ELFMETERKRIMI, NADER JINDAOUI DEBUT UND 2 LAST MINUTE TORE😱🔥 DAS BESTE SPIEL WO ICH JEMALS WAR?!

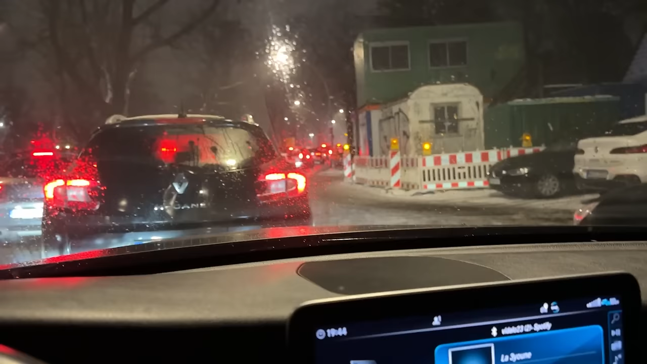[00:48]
So, und man merkt, es wird voll, weil hier alles voll ist. Ich fahre locker schon eine halbe Stunde rum.
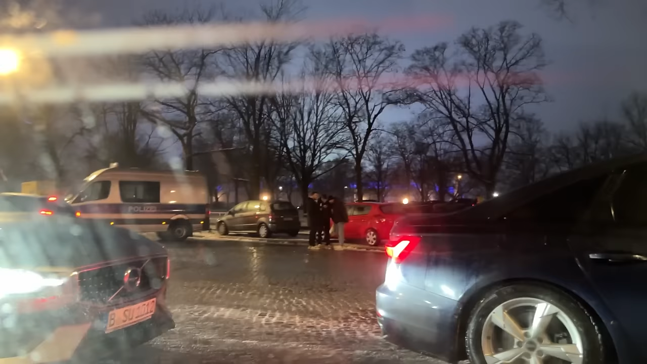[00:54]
Polizei hat alles abgesperrt. Ja, ich muss jetzt hier gucken, dass ich hier irgendwie rankomme zu meinem Parkplatz. Das nervt so ab 19:44 Uhr.
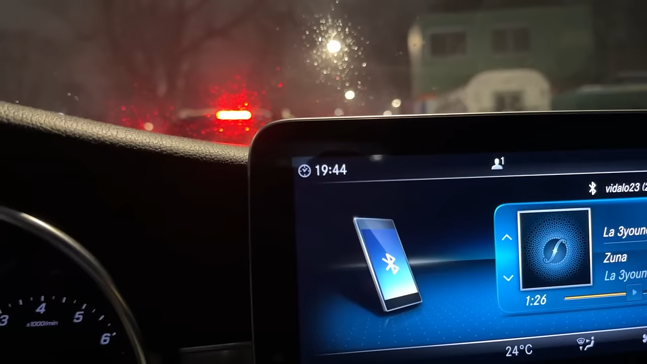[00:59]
Eigentlich wollte ich schon um 19:30 Uhr drin ist oder da sein, aber hier ist alles voll.
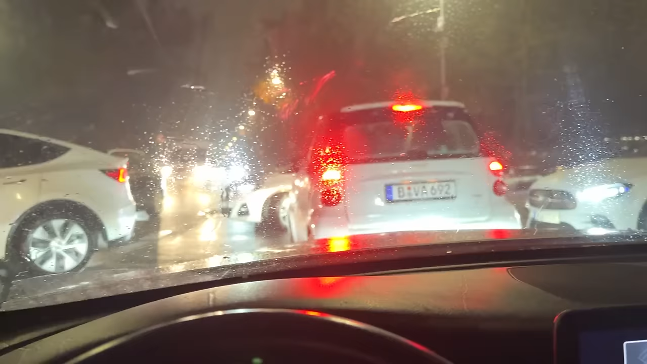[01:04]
Guckt's euch an. Da vorne ist das Stadion. Und hier ist alles voll, alles voll.
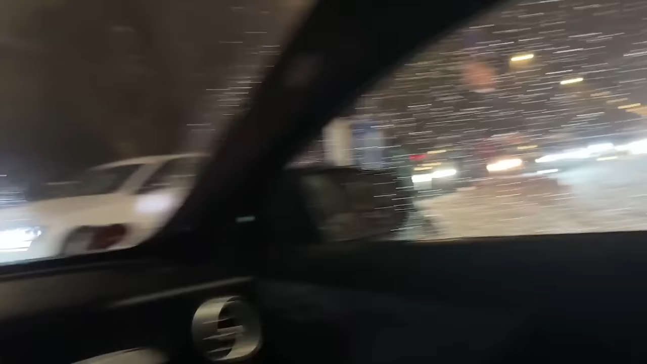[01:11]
Es fuckt ab, ich fahre hier 45 Minuten schon rum. Endlich durch.
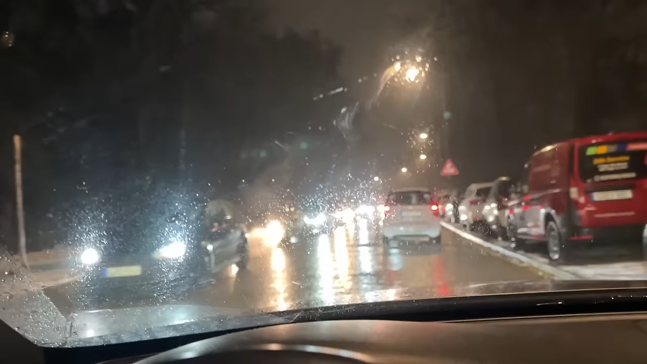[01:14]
Ich stand locker jetzt eine halbe Stunde im Stau. Es hat so abgefuckt. Mir ist so heiß, ich sitze in Winterjacke hier. Mit Sitzheizung alles. Ich bin ein Idiot, aber jetzt voran.